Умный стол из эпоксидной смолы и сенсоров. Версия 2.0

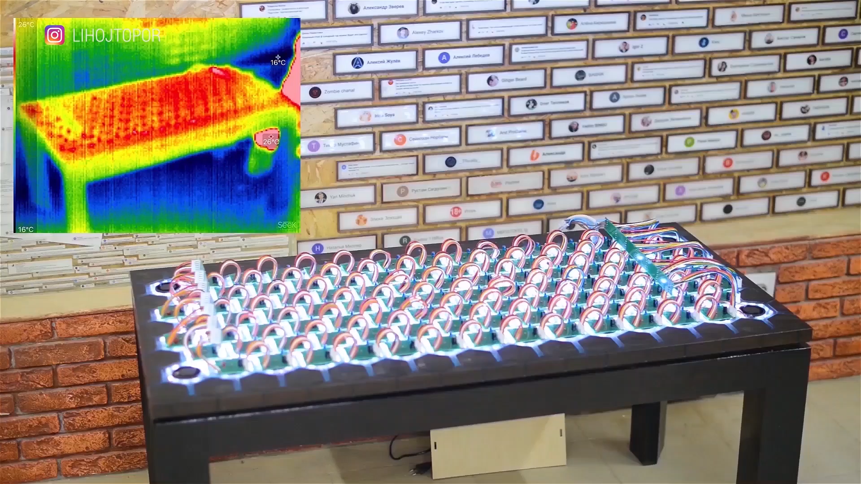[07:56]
ним в тепловизор при максимальной нагрузке в итоге стол не перегревается и работает отлично смело можно
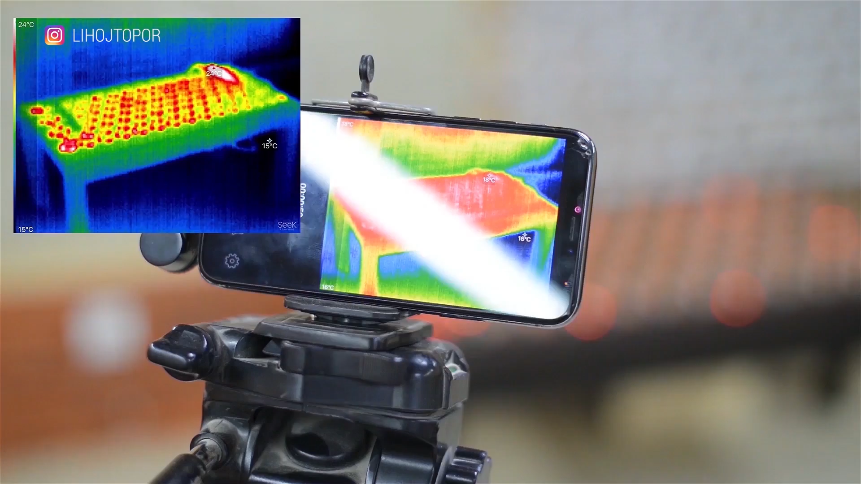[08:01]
On screen: scale top 24°C, scale bottom 15°C
сказать что все надежно и безопасно еще добавить аккумуляторов чтобы шнур под ногами не